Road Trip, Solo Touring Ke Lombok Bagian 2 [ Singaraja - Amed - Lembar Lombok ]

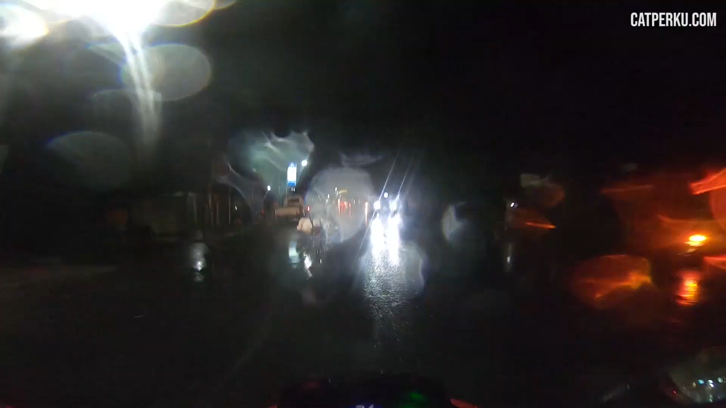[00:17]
Ini udah sampai di Singaraja, di kotanya. Ternyata sampai sini hujan.
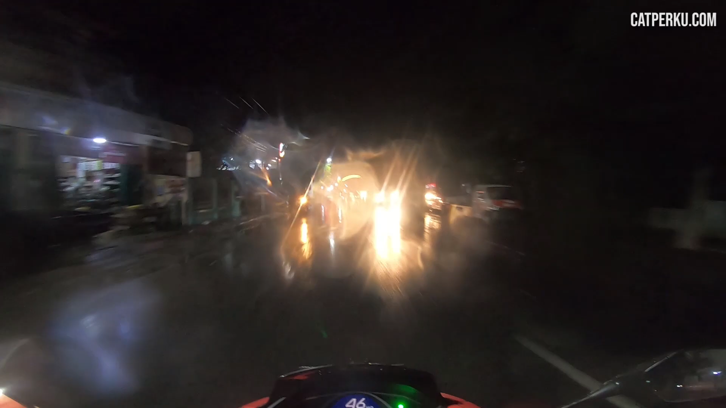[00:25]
Gak hujan deras sih, hujan rintik-rintik.